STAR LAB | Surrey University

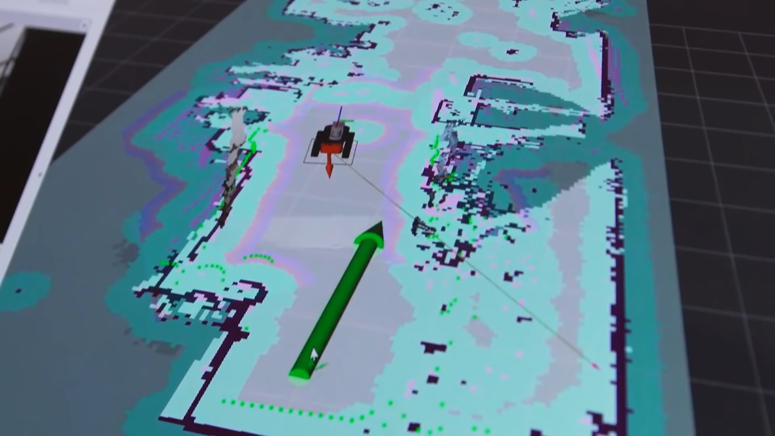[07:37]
and interaction physical interactions with objects.
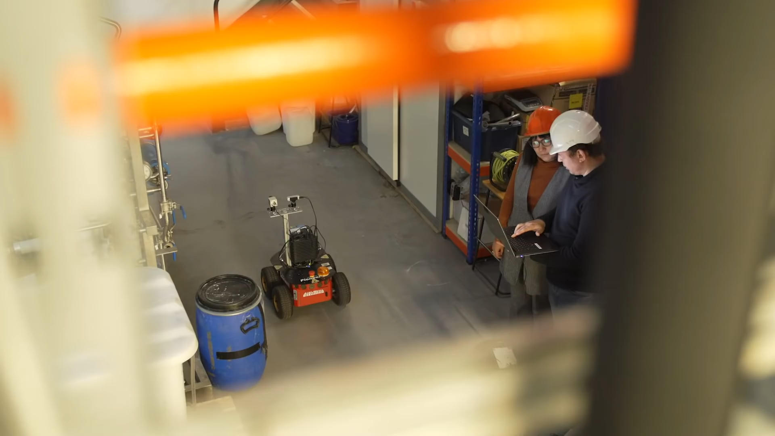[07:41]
So Starlab is doing lots of really interesting work in mobile inspection where mobile robots can drive around facilities and inspect the condition of plant and the condition of equipment in those facilities.
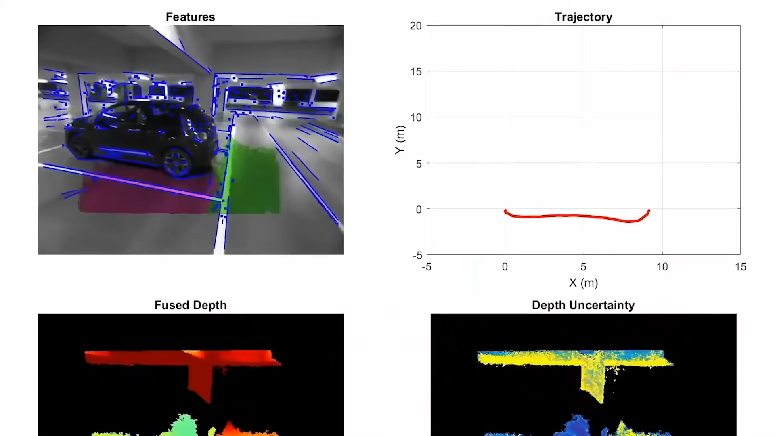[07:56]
So the work I'm doing is making use of a technique called generative adversarial networks which